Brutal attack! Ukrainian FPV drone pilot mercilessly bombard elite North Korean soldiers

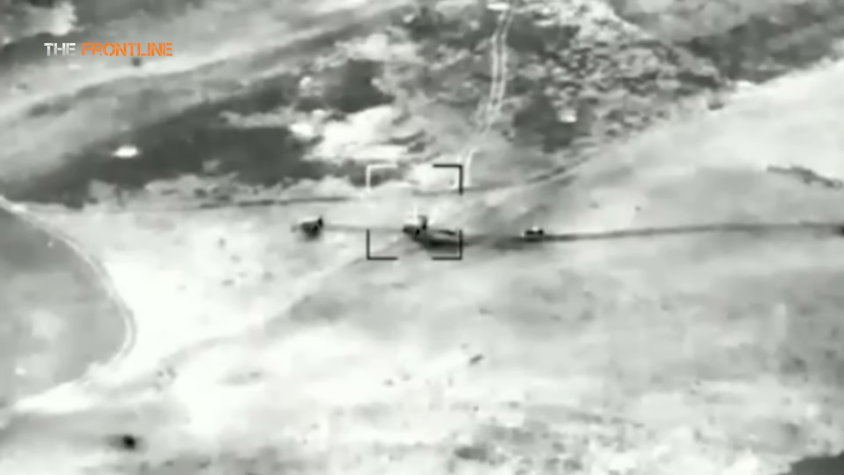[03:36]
watching them from the front lines as they take on a large Russian armored convoy from the 810th Marine Brigade.